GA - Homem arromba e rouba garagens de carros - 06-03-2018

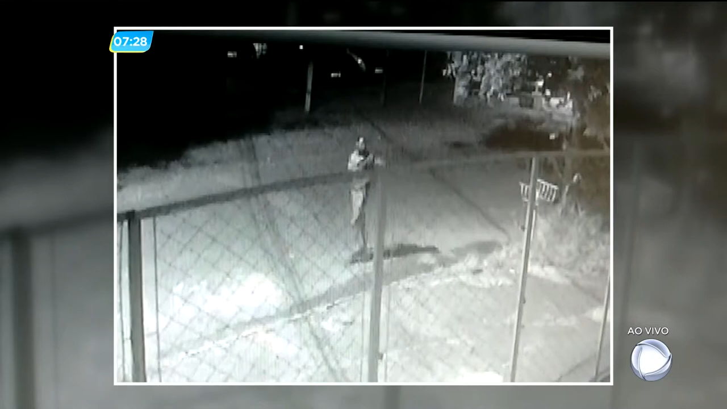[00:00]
Um homem magro, alto, que usa barba e está sempre com uma mochila nas costas.
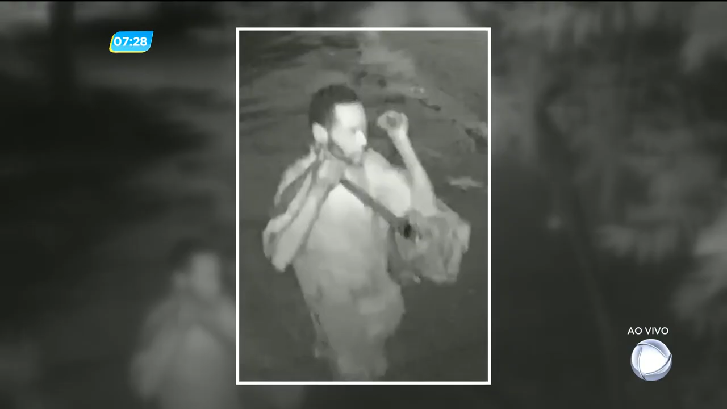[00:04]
Este é o criminoso que está tirando o sossego dos donos de garagens no setor aeroporto.